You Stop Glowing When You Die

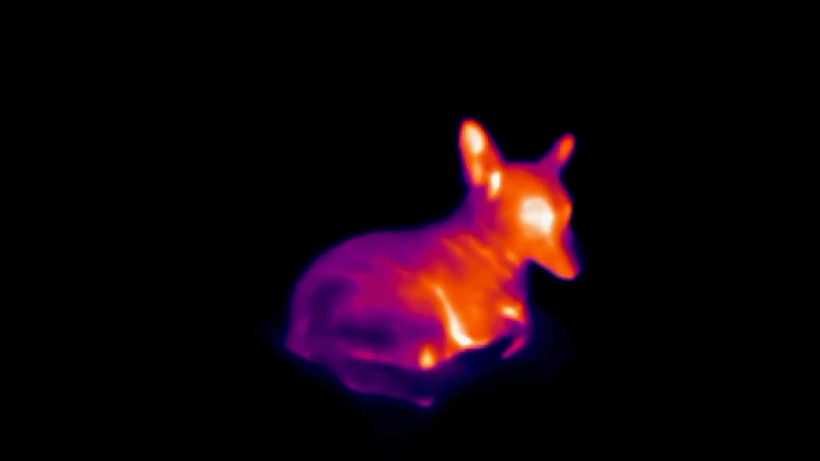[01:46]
For humans and anything else around the same temperature as us, that movement mostly produces infrared light.
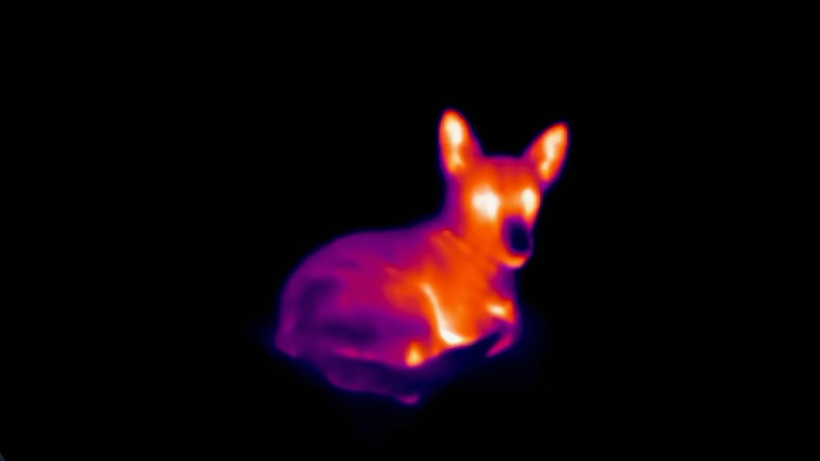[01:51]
You can't see it unless you have special glasses that can capture that light and translate it into something visible, but I promise you that it's always there.